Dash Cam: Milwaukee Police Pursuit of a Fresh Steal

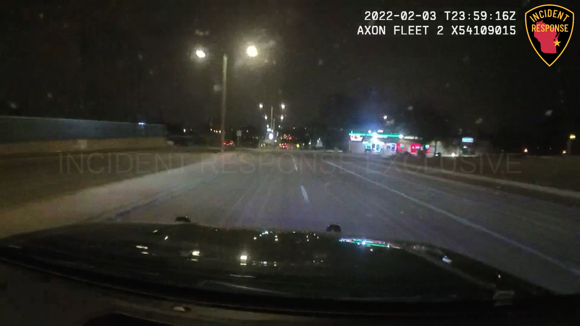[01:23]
Red SUE, that's the second step. This vehicle is regarding stop signs, still northbound, Chase is coming up to, um, upton. Just past the best, past the first street, milespeeds are 85 miles an hour. Good right, good right. Notify 2. Notify District 2, still northbound, he's still in the wrong way of traffic, but still up to the right lane. Coming up to Lincoln. Coming up to 19 miles, speeds are 80 miles an hour, he's back in the correct lane of traffic.
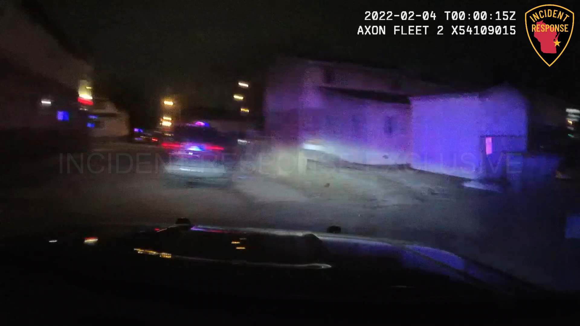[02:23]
He's cutting it to the streets of the alley here. And he's gonna be on 5th street now. Back to Northbound. Shit. Cancel this, cancel. We're gonna cancel, he's way too reckless, he's in the wrong way of traffic still. Cancel me on Mitchell. Freeway. Over on Mitchell, he's last seen Northbound. Very high rate of speed. All right.